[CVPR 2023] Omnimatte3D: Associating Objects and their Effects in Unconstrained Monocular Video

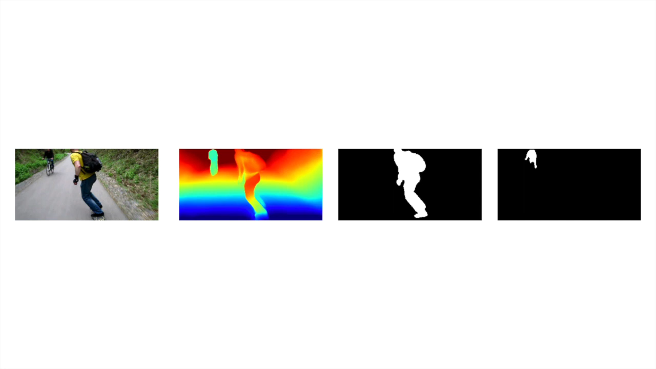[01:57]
Specifically, given an input frame along with input mask as well as depth, we first estimate the complement of the union of the foreground mask.
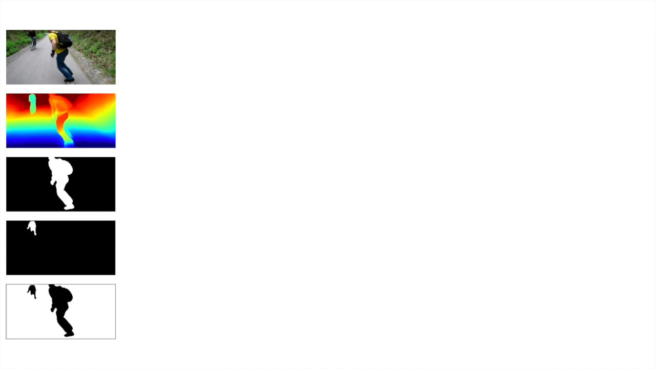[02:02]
We then multiply the mask with the input RGB and depth to obtain masked inputs.
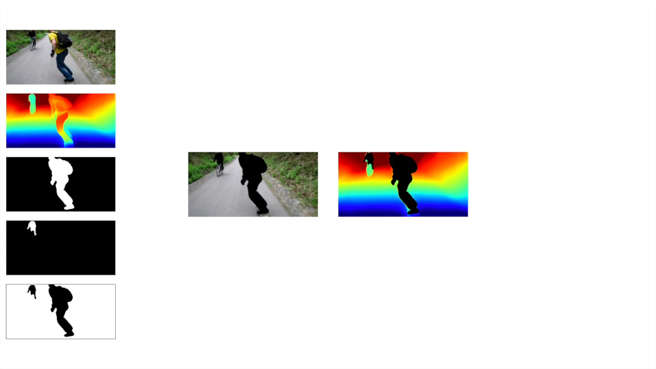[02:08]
Features from these inputs along with the mask are obtained using a shared feature extractor.
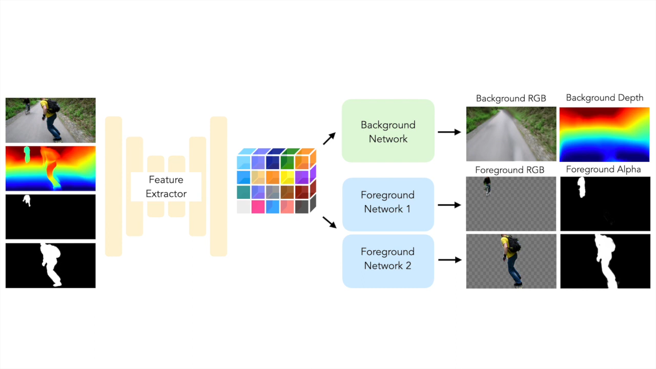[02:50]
We use separate networks for each foreground layer to allow for easier association of objects and their effects. Since our model predicts the layers on a per-frame basis without any global static canvas,